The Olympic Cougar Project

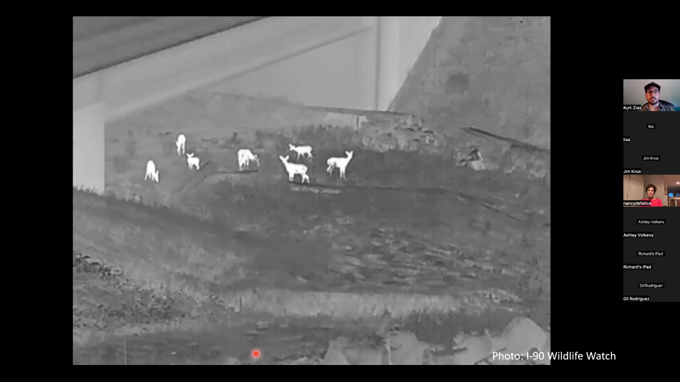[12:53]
And this I-90 project has been a huge success. We're seeing tons and tons of wildlife accessing these corridors. So part of our job is to ground truth those potential linkage locations that we're seeing on that map a couple slides ago using data from our collared cougars.
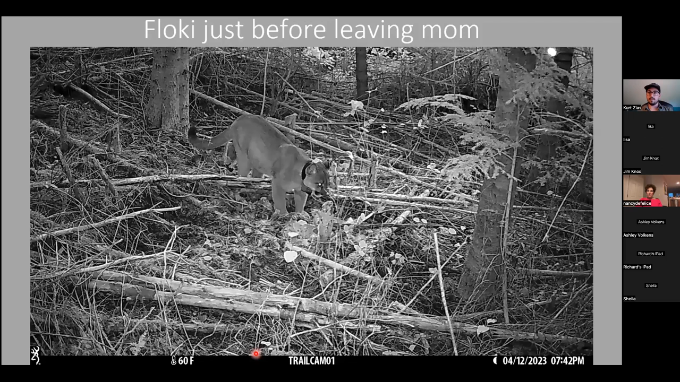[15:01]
This is just a fun video that I added of Floki at a kill site. Before leaving mom, just a couple months before, Floki used the cougar moving towards the camera with the collar and his mom is in the background uncollared and eating a deer carcass. And here's some more footage of Floki attempting to share a meal with his sister,
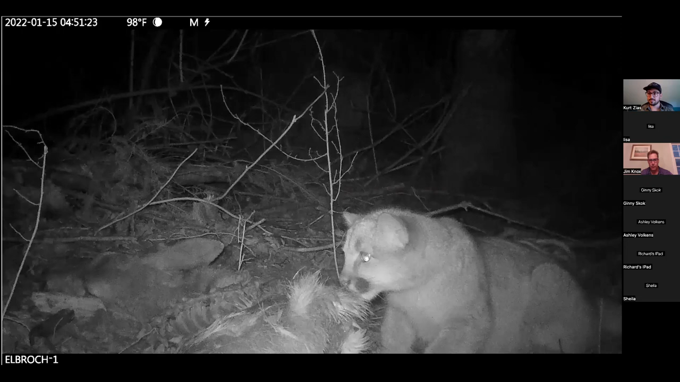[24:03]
So we also selectively investigate kill sites and set up game cameras in these spots. When we go into these active kill site clusters, we obtain a lot of information. We can establish if collared female has kittens and how many kittens. We can also see these cougars interacting with scavengers, like this cougar kitten
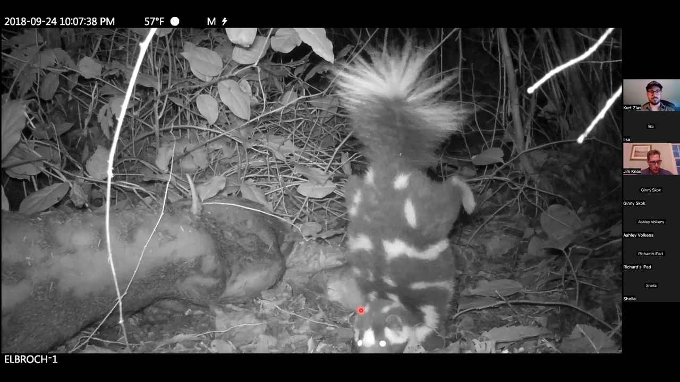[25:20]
Well, may not be able to play this video. It's very cool. This is a spotted skunk doing a sort of defensive posturing, standing up on its front feet and having the tail up. It probably was triggered by the light from the camera, causing this spot to freak out and think that something was trying to attack it.